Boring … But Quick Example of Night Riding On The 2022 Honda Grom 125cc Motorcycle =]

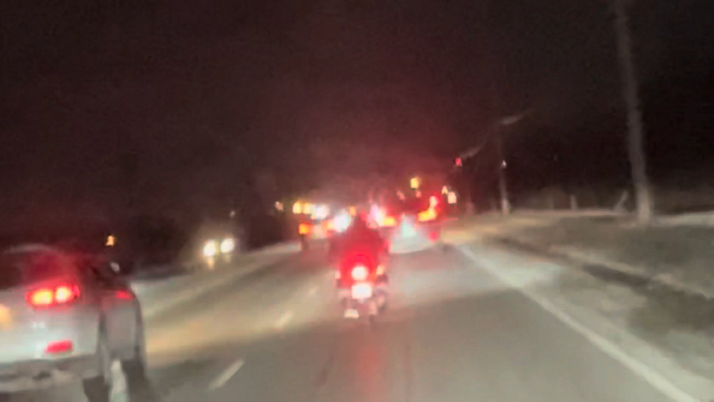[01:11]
So this video demonstrates how the gram is received during the night even in winter I